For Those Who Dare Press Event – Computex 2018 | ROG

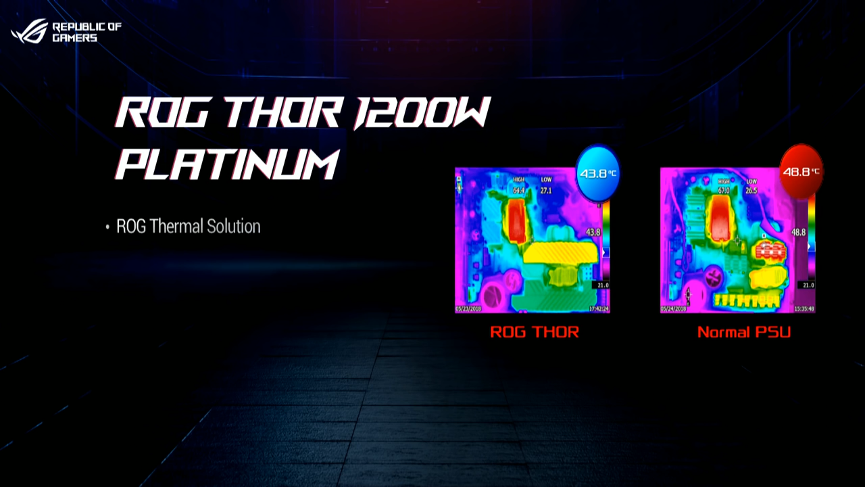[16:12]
So apparently you can see Thor is much cooler than other PSU.